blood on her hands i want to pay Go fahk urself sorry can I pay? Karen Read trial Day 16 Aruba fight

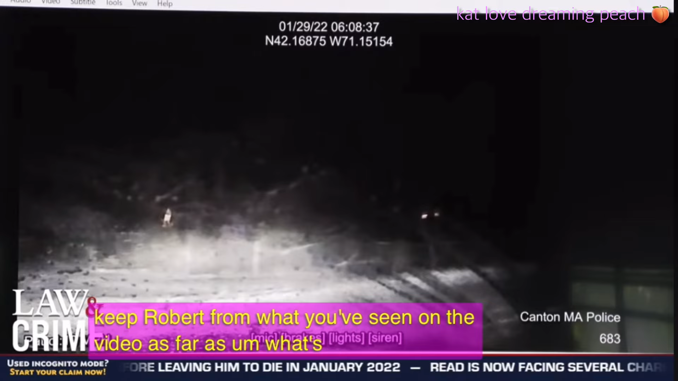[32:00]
is that a fair and accurate trailer consistent with what you observed that morning as you were driving around going from Mr. O'Keefe's house to Ms. McKay's sister's house? Yes. And the turn of this vehicle is taking at this point in the video about 2 minutes and 40 seconds in. Do you recognize what street that vehicle is turning onto? I believe it's Fairview. Ms. Gilman, if you could.
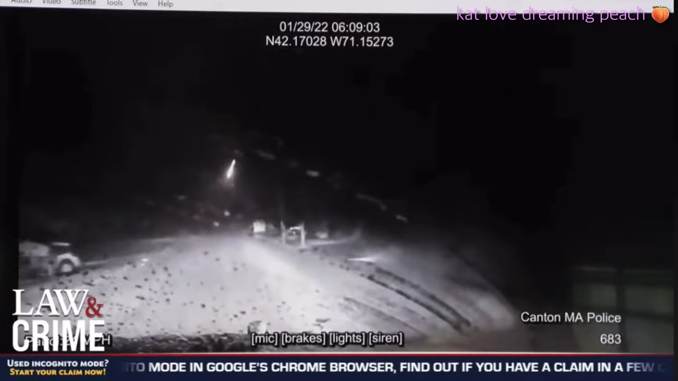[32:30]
Ms. Roberts, as you're driving from Mr.